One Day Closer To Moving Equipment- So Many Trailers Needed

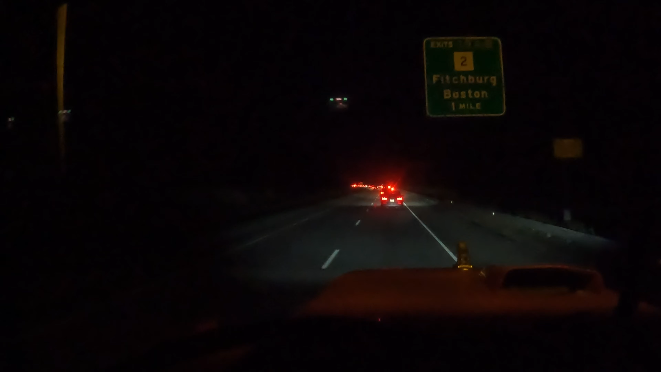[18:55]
Came down the hill there and. Pretty much stopped. I think it's construction. But I'm not really sure. Oh. It says car accident. But I'm not sure. We're going to find out again. I see Ricky's.